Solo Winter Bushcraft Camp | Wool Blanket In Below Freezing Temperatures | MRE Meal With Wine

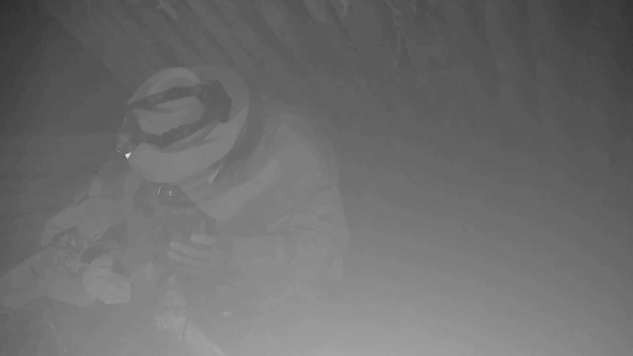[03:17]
Then we have our MRE, which I split open because I just wanted to see if it had matches in it, and it just so happened that this one does not have matches in it.
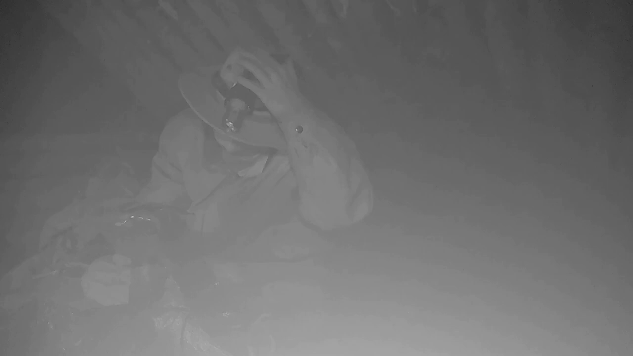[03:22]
So what we got this time, I opened it right before we come. We have got a menu of chicken chunks, white cooked.
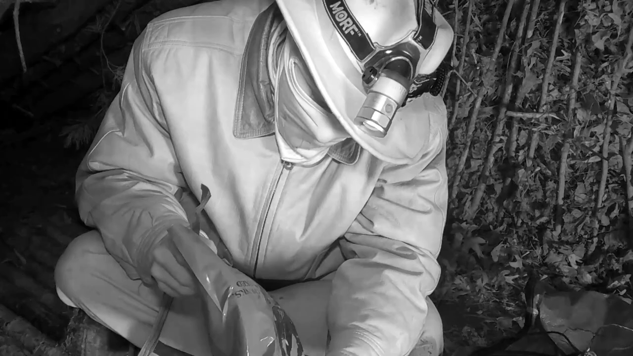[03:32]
So just white cooked chicken. I'm going to take and hold that up. Hopefully you can see a little bit of it. Like I said, it's dark out here and I'm using the infrared stuff. But we also have this.
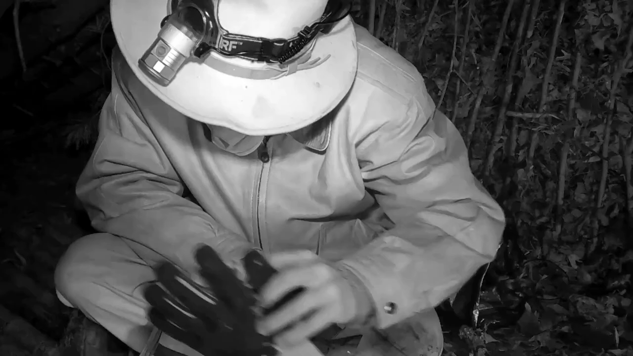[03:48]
The only thing that I brought out here in terms of a little bit of ambiance is some Jolo Vineyards
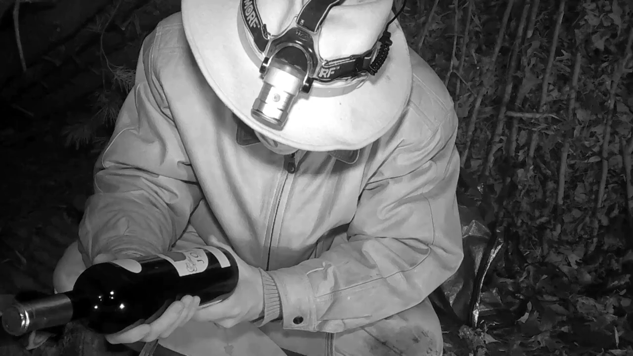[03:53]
Cuvée Selection. I hope that's how you pronounce it.
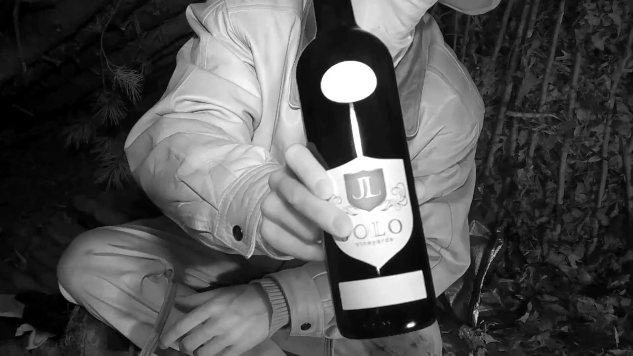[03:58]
So that's what we're going to be sipping on. I don't even like wine that much, but I thought we'd mix it up since we just got a little bit of chicken.
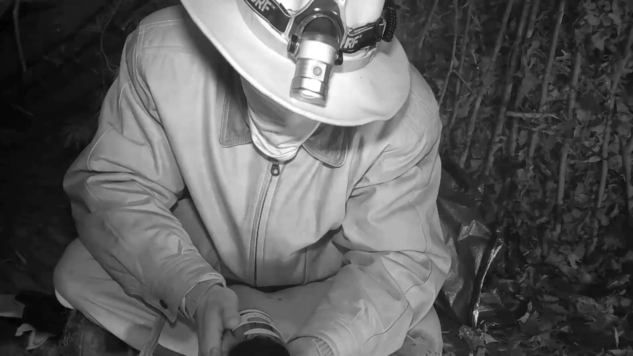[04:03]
We got an MRE meal. There's no reason not to take and, you know, get a little bit fancy out here. So we'll break out the metal cup for that one. Then I got a corkscrew. So they say it's going to be getting down to about 19, but counting the wind chill and everything, I say it's going to be getting down to about 15 degrees. So with just the clothing I got, especially considering I've got no long johns on my legs, I'm curious to see how things are going to go.
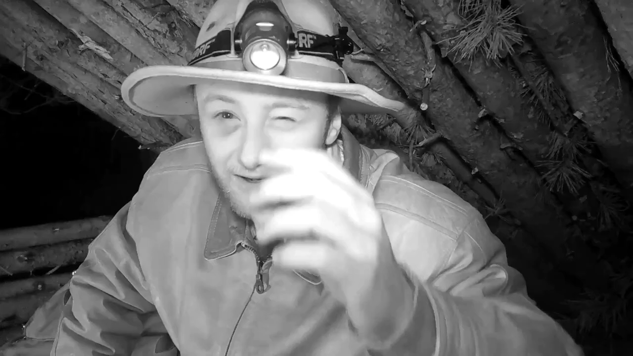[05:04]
I still got that nice shiner on the right side, on my right looking ball.
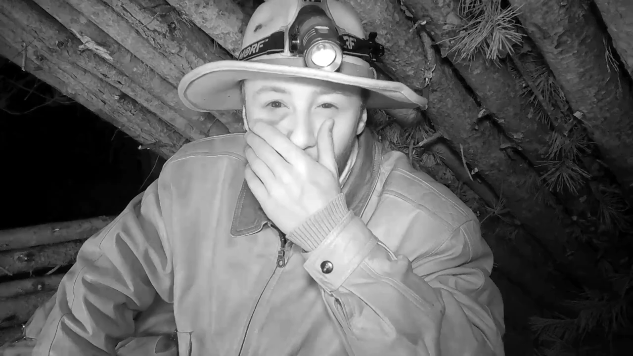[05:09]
So that's where we're at there. Get a taste of this.
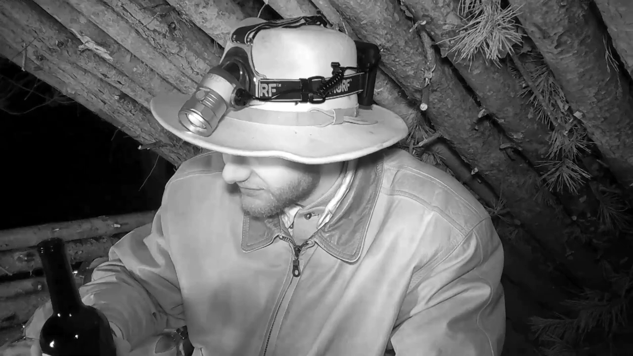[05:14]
This is definitely some red wine. Eh. Listen, not a big wine guy personally. This feels like the chicken. Yeah. So this is chicken, the white chunks in that pouch right there. So I know we got to take and get our. Where'd it go? Is it not it? There. Hello? Never had this happen before, but we got an MRE
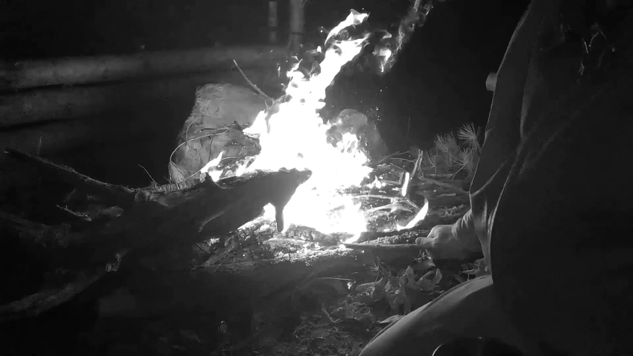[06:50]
Like I said, we do not have to cook what we got in this thing right here. We don't have to cook this, but we do gotta heat it.
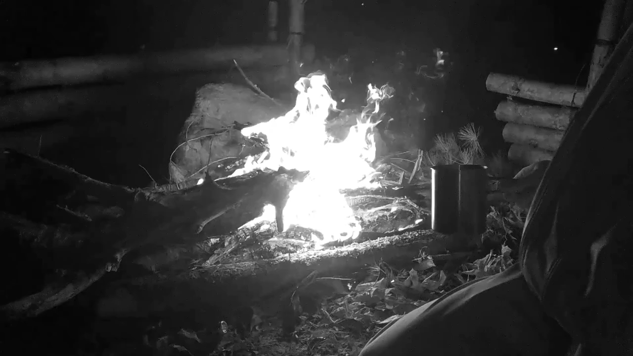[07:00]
So the difficult part here is gonna be how do we heating it without cooking it or making it to the point where we cannot pick it up. So I'm gonna set on the edge of that piece of wood. That piece of wood right there is not got any, that's just a charred piece of wood, and everything behind it has a little bit of heat to it. So that's what we're working with, and everything else that we got is stuff that we can take and eat by itself and that we're going to combine with this.
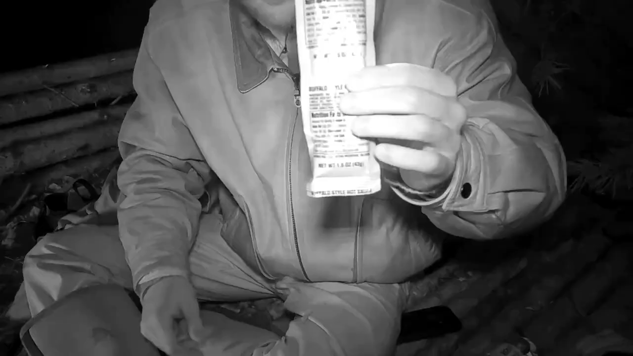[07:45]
because this is not going to take long to heat up at all.